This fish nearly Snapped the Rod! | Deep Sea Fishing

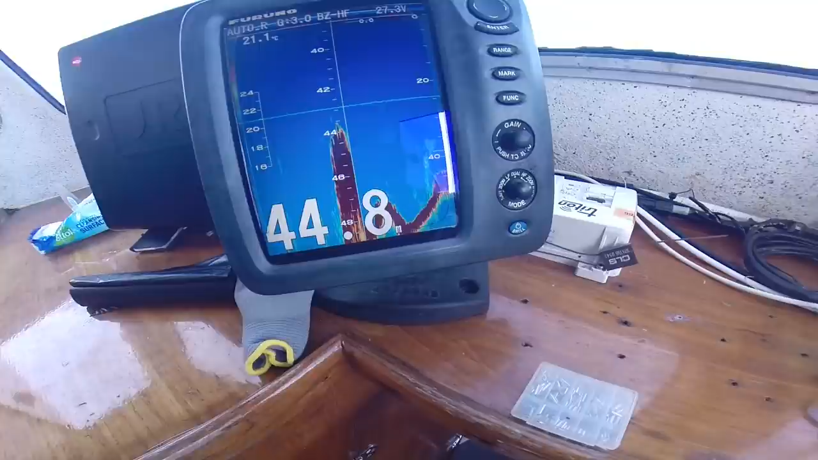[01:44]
Hopefully you guys can see the sounder mark there. And Sean says this green is all fish there.
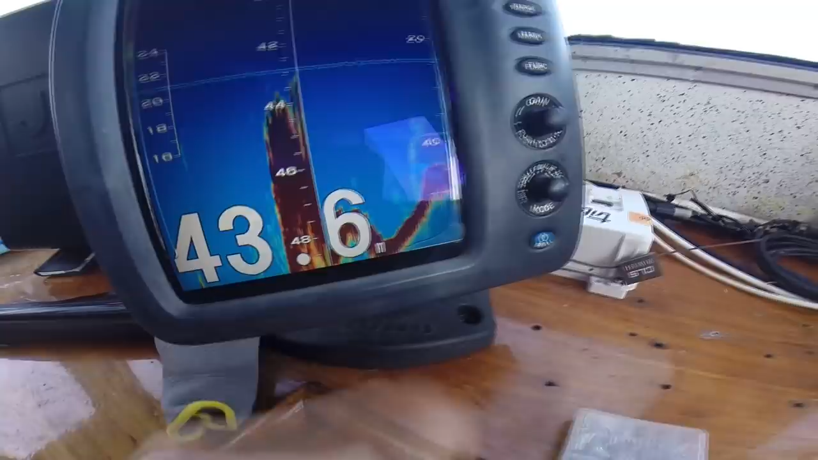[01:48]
So it'll be mostly pollock, you think? Pollock, yeah, most pollock.